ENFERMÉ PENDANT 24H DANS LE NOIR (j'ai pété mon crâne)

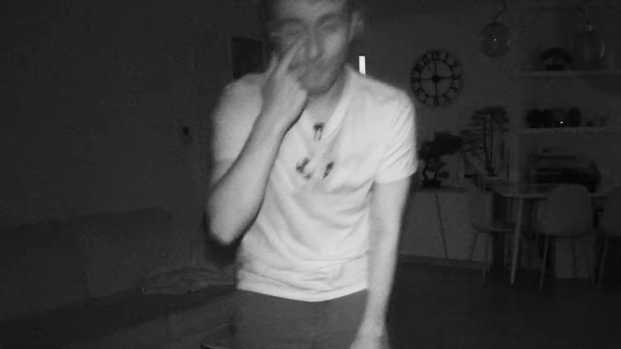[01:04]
Moi le seul truc que j'ai c'est le retour de la caméra, c'est-à-dire que je vois un tout petit moi pour que je puisse savoir où vous parlez. Mais sinon en fait je vois rien, c'est hyper glauque.
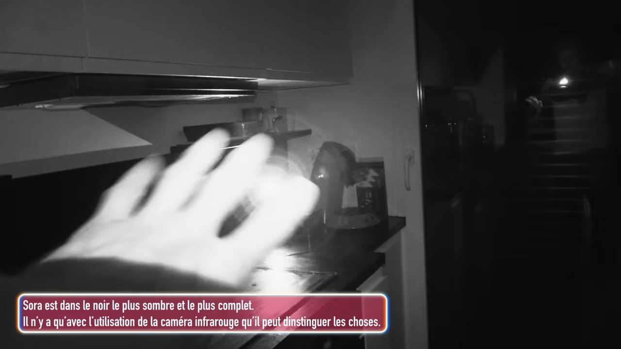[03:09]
Je la vois aussi. Et en fait, je la vois que dans la caméra. Genre, en vrai, il n'y a pas de la lumière. C'est du coup une lumière infrarouge, c'est pour voir dans le noir.
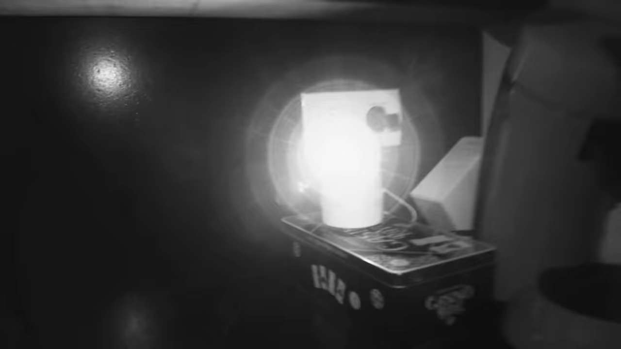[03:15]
C'est une caméra de surveillance. Genre, il y en a partout. Je ne sais pas exactement où elles ont posé des caméras de surveillance. Du coup, je vais checker. Ok. Là, c'est... Il y en a une dans mes toilettes.
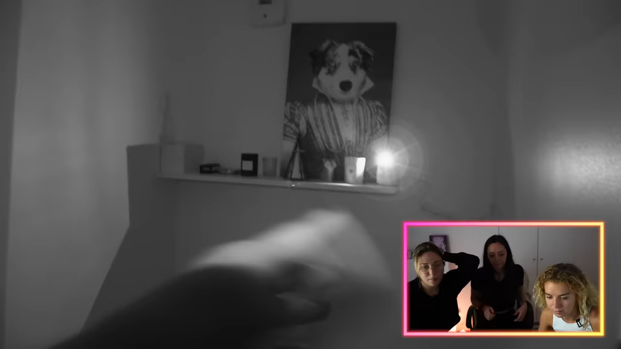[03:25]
Mais même dans les toilettes, en fait, je n'ai aucune intimité, en fait.
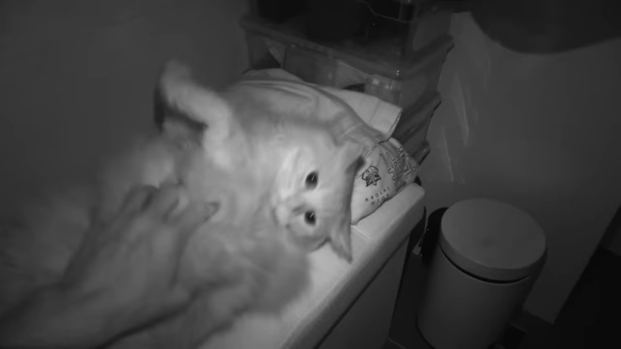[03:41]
Oh ! Tu fais flipper. Oh là là.
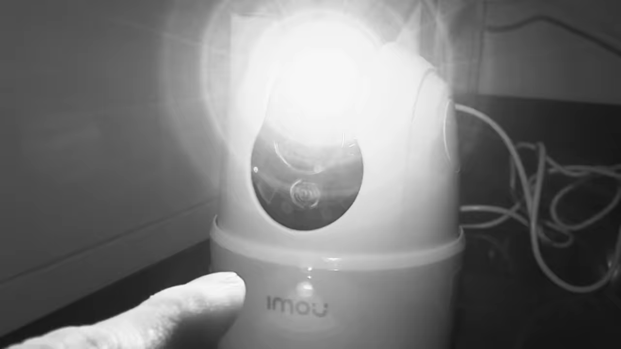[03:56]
Elle se tourne, c'est horrible !
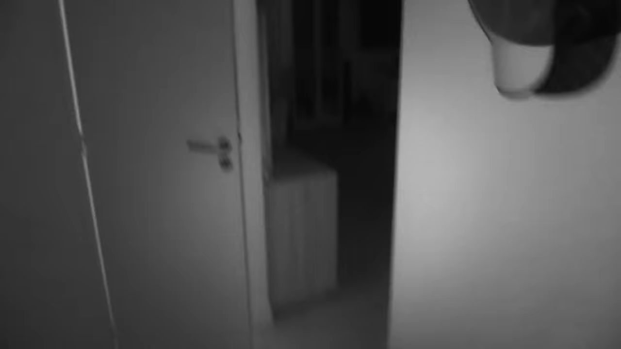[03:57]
Ok, en fait, heureusement que j'ai ça, parce que je vois à peu près où... En fait, plus je regarde le retour de la caméra pour m'orienter,
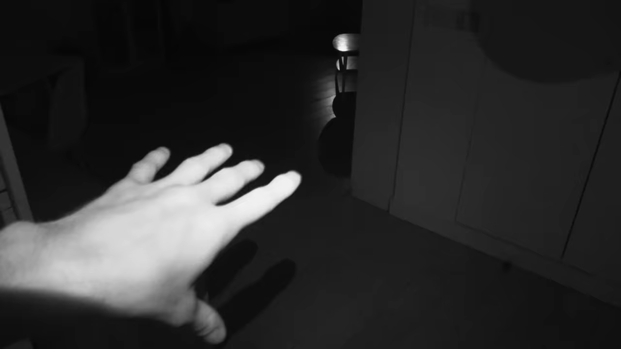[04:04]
et moins je vois en réel, en fait.
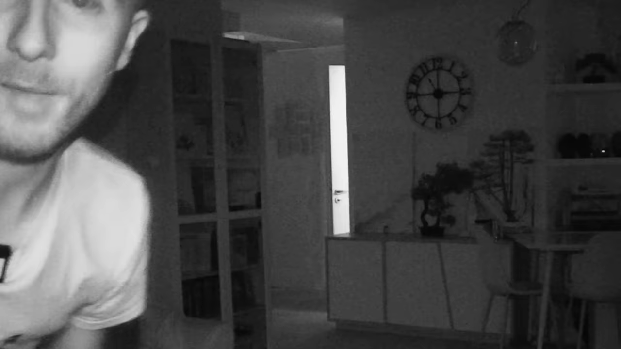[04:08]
Dans le retour de la caméra, je vois, vous avez l'impression que ça, là, c'est pleinement allumé.
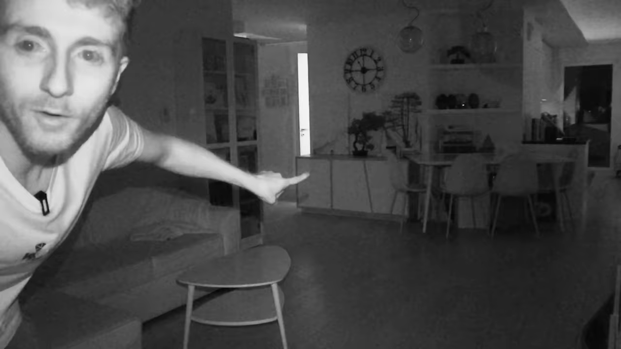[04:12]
On dirait que les lunettes sont allumées de fou. Alors que c'est le noir complet, genre il n'y a rien.
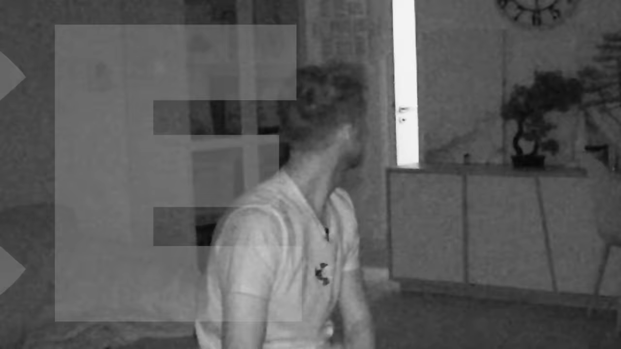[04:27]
Oh, c'est affreux ! Ok, là, je suis dans le salon. Là.
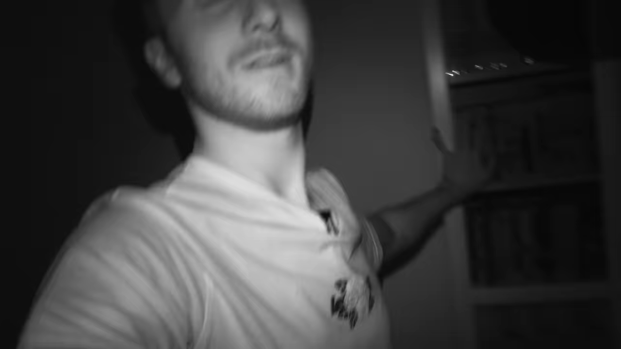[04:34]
Ok, c'est le meuble, ici, il y a la table. Elle est où, cette putain de table ? Je vais aller vers les toilettes, tac. Là, il y a les toilettes. En vrai, niveau orientation, ça va. Maintenant, ça va être plus le côté... Bah, rester dans le noir toute une journée, quoi. Je ne sais pas si ça va avoir un impact sur moi, sur mon moral.
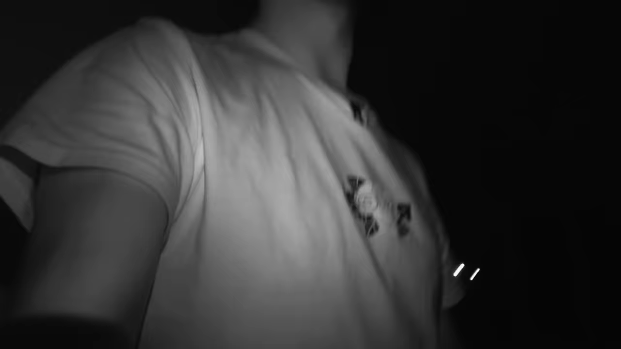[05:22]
Ok, je suis dans la cuisine, c'est bon.
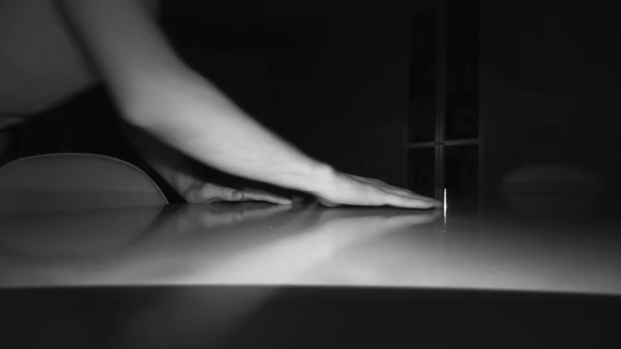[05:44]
Il y a quoi sur la table du salon ? Bah, il n'y a rien dans la table du salon.
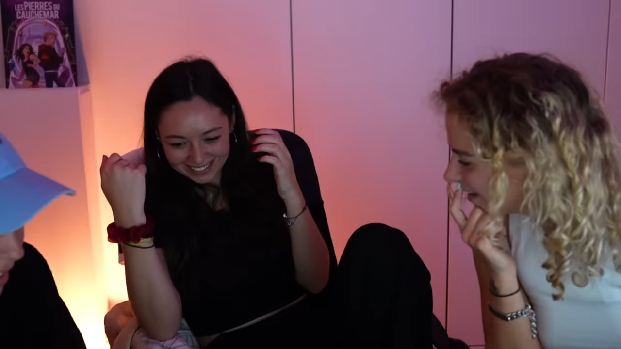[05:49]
Regarde la table du salon, laisse-moi te le faire.
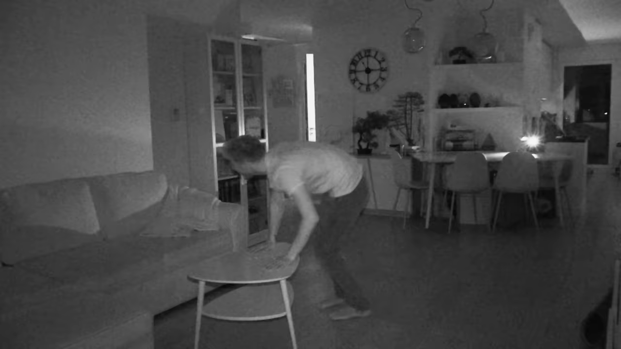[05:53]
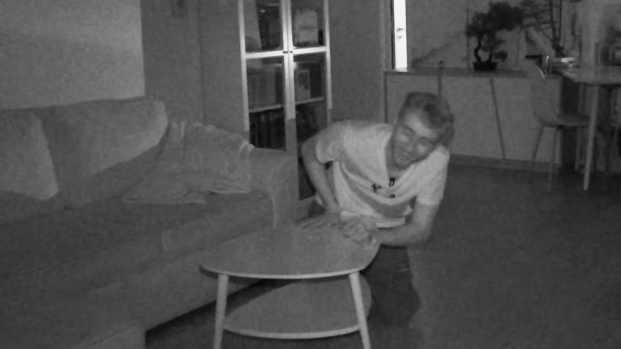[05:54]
Ok, j'ai compris. Ah, il y a des lettres. Oh, alors attends. Autant je vois à peu près où je vous parle, autant là par contre, des petites lettres comme ça, je ne vois rien. Ça, c'est un S. Je l'ai cassé.
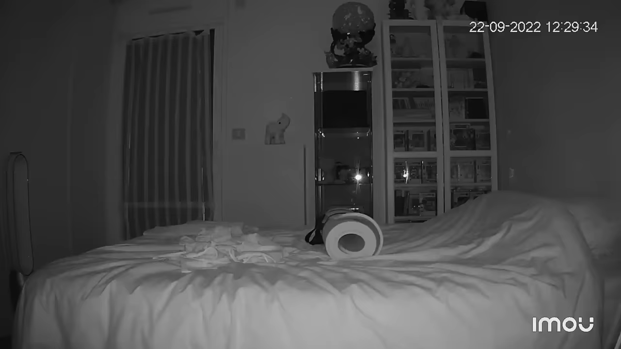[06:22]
Alors là, dans la chambre, je ne vois rien du tout.
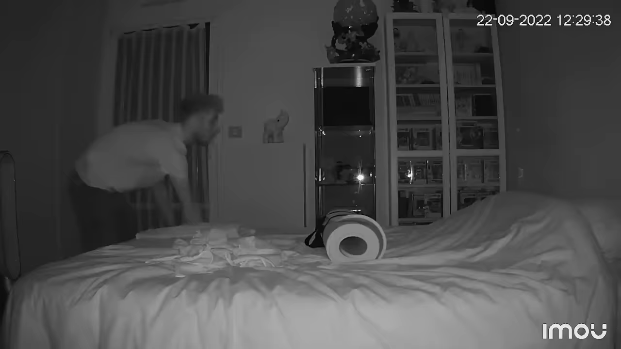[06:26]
Oh, mon lit là. Ok. Qu'est-ce que je fais ? Je dois me changer ?
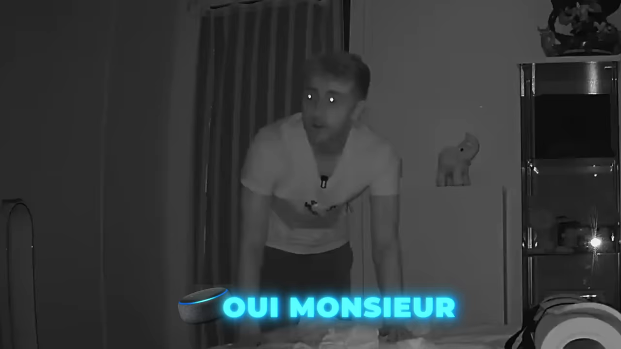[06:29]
Oui, monsieur. Alors, attends, parce que quand même, je ne suis pas con. Ça là.
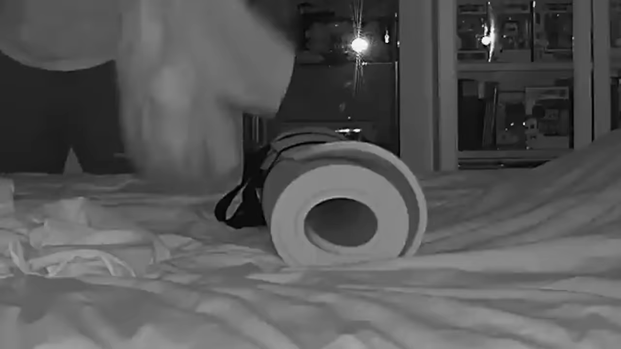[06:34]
Ça là, c'est quoi ça ? Oh, putain, qu'est-ce que c'est que ça ? Oh, putain, c'est un tapis. J'ai trop peur.
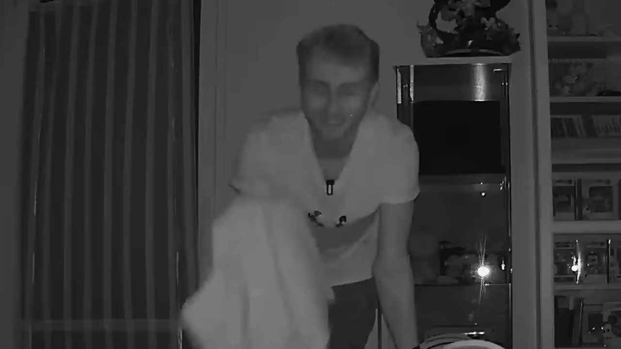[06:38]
On a acheté des trucs, c'est pas moi ça. Qu'est-ce qu'on m'a acheté là ? C'est quoi ce short de merde, là aussi ?